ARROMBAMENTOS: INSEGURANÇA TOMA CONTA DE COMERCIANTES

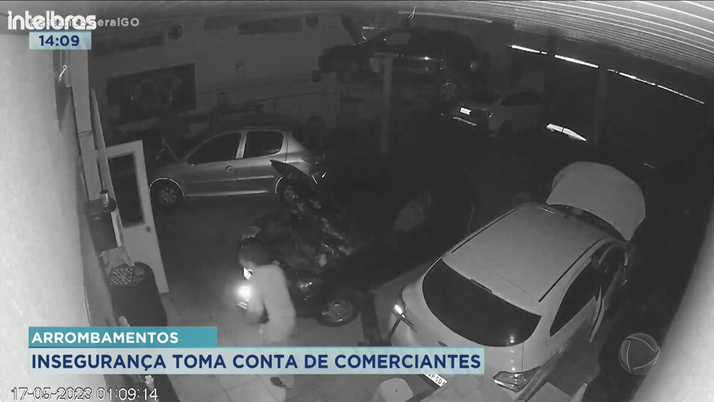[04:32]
Ele saiu procurando por objetos de valor. O microfone da câmera captou o barulho do suspeito caminhando e acendendo o isqueiro.